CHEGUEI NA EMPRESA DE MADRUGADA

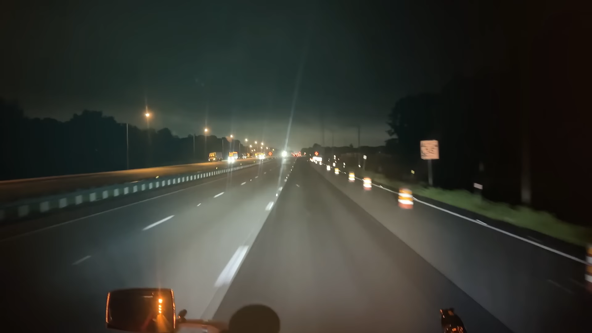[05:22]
Meus amigos, eu vou chegar lá 3 horas da manhã. Olha aí, a galera já tá dormindo na beira da rodovia que não tem vaga pros caminhoneiros dormirem aqui, eu tô falando, ó. Olha aí. Lá pro deserto, lá onde eu ando, geralmente acha vaga, mas pra cá, ó, tô saindo da Florida agora, né? Galera dormindo na beira da rodovia.